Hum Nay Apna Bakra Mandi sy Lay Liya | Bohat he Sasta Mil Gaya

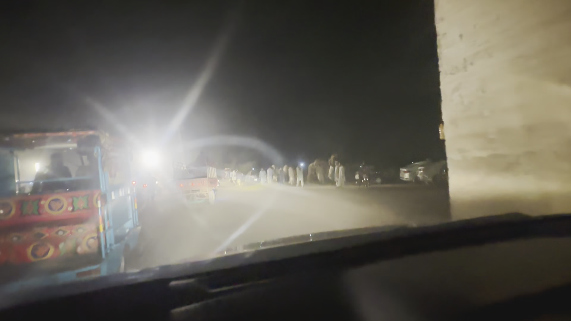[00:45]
आज हम आए हुए थे अपना बकरा लेने के लिए। ये मंडी लगी हुई है गज्जू मट्टे कानी की तरफ रिंग रोड के साथ साथ।